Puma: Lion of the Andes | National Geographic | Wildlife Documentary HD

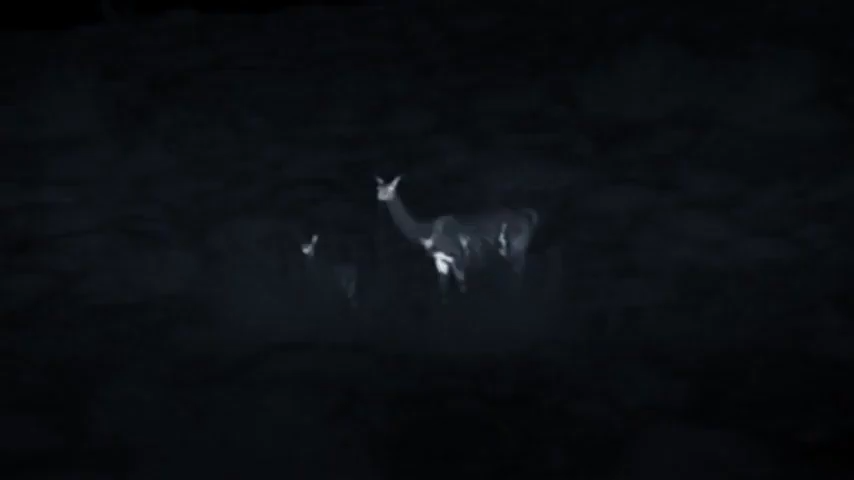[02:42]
She circles around to stay downwind of her quarry.
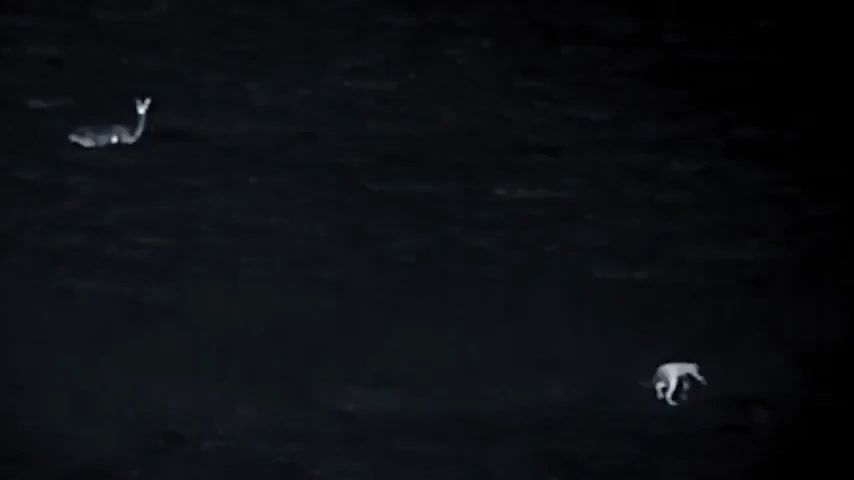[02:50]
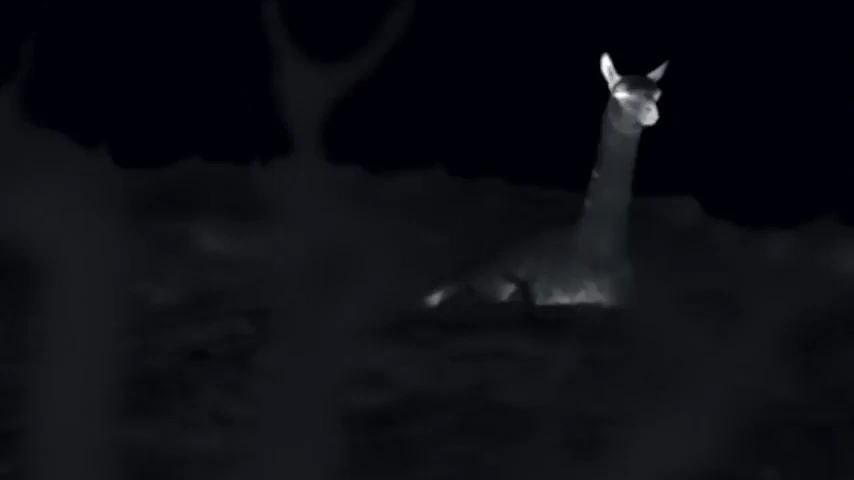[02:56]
The guanaco is blissfully unaware, contentedly chewing its cud.
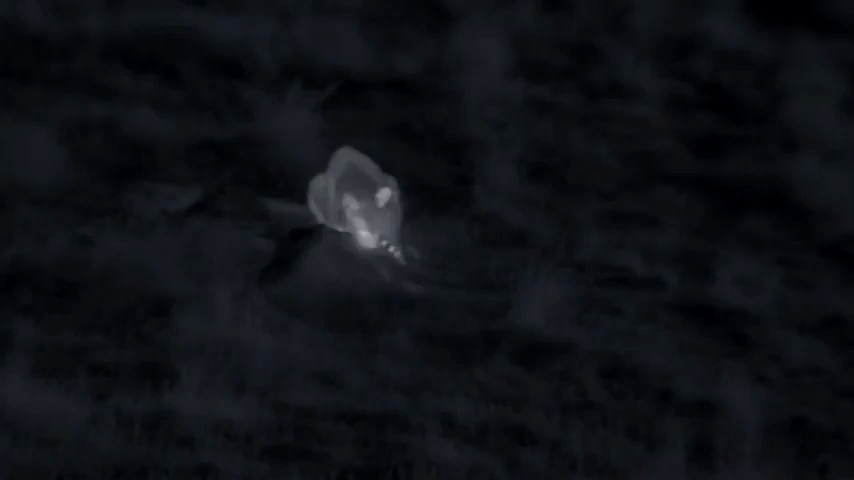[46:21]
The cub pulls off her first successful hunt. And victory is sweet.
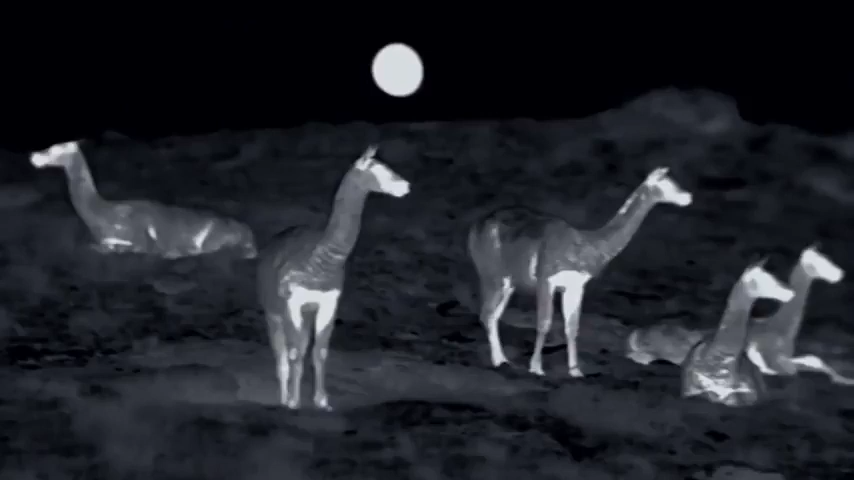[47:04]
As if their lives were not difficult enough, the guanacos now have another predator to watch out for.